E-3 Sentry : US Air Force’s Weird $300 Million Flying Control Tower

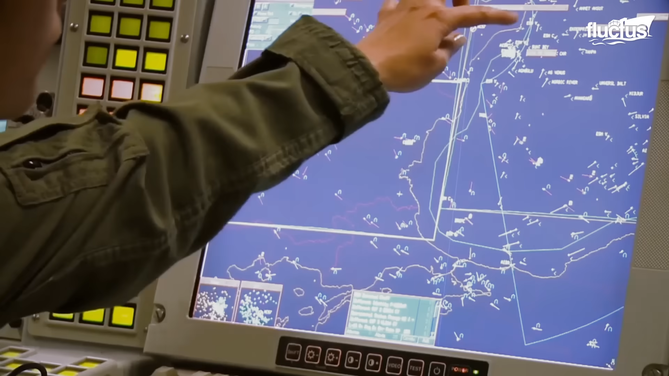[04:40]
which includes consoles that display computer process data in graphic and tabular format on video screens.